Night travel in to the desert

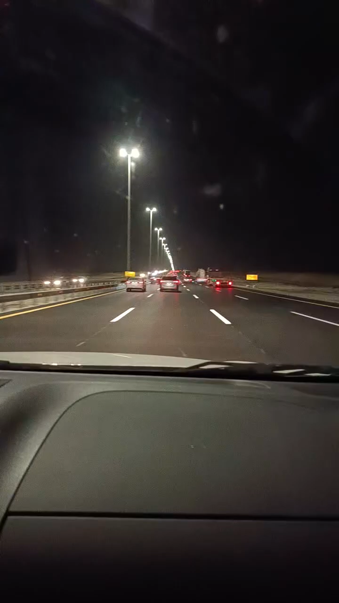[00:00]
This road is at Upkeep. Yeah. This road Upkeep. Going Simprints.
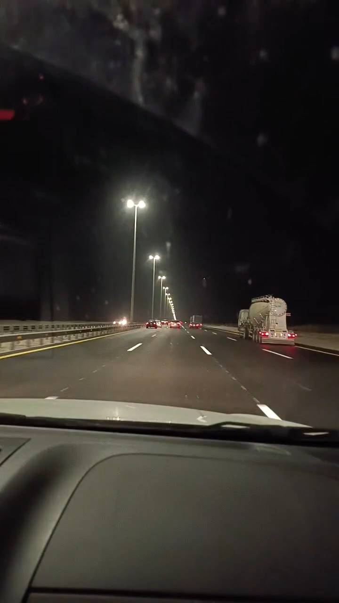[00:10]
Another desert area. This is a desert area. Long road, a straight road. This side is big car only. See, this side is for big car.